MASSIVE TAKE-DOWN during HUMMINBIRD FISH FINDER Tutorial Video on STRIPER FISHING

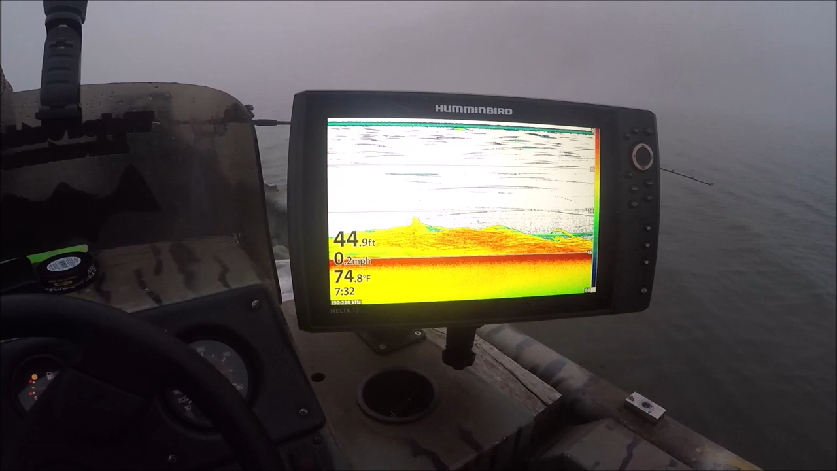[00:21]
On screen: depth 44.9 ft, water 74.8°F
All righty guys, we've got our Hummingbird Helix 12 Gen 3 loaded up here. We're on the 2D sonar.
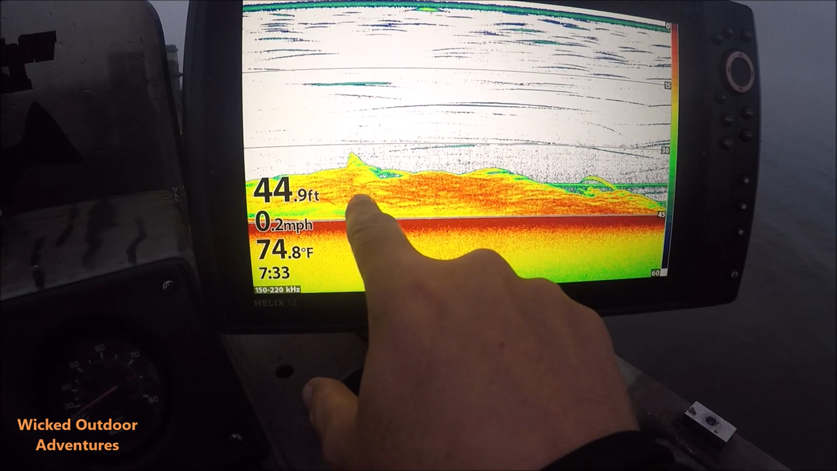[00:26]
On screen: depth 44.9 ft, water 74.8°F, speed 0.2 mph
Here is a big pile of stripers. Yeah, we got one on back here.
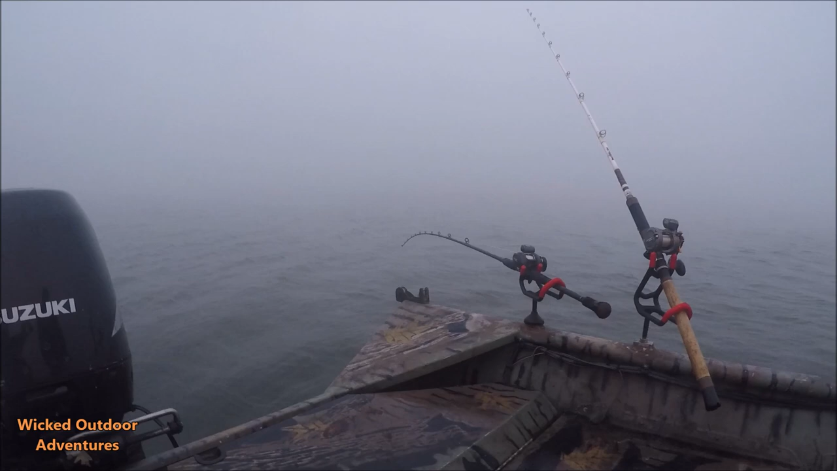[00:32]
Go ahead, Tom. Striper on back here now. I don't know. Yeah, he's on. Go ahead and reel down. Striper on right now.
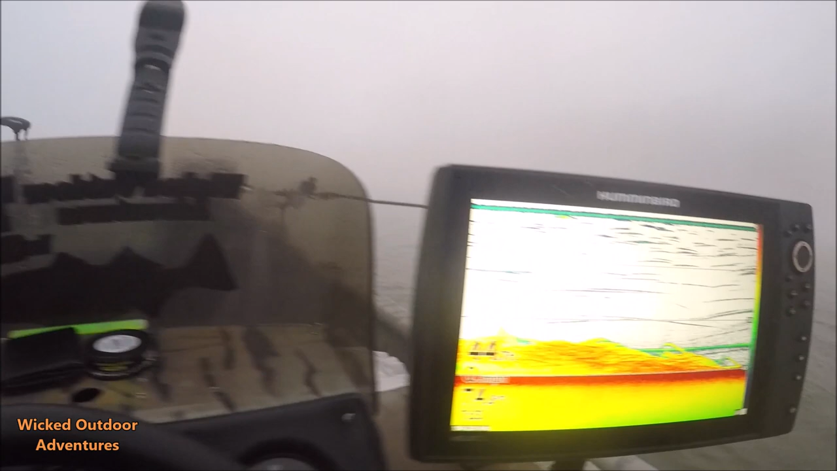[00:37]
This is what we're marking right here. We're going to go down on the 2Ds. You can see them right here.
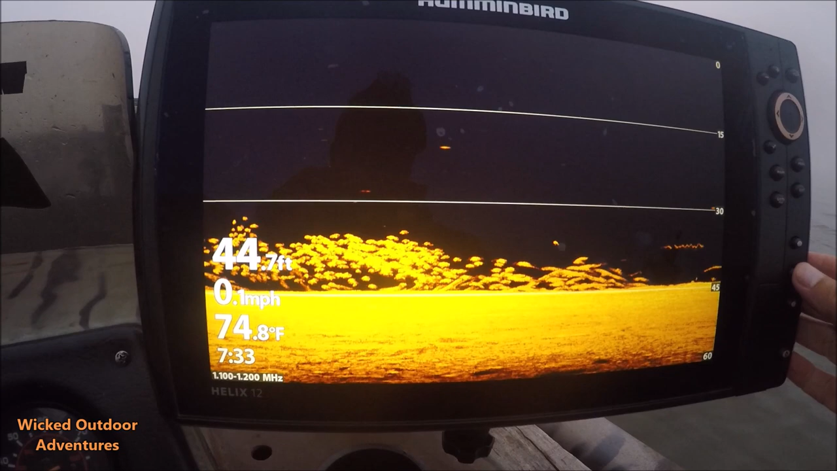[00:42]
On screen: depth 44.7 ft, water 74.8°F, speed 0.1 mph
And we got one on. Tom's got a striper on now. So we're showing you how to mark them.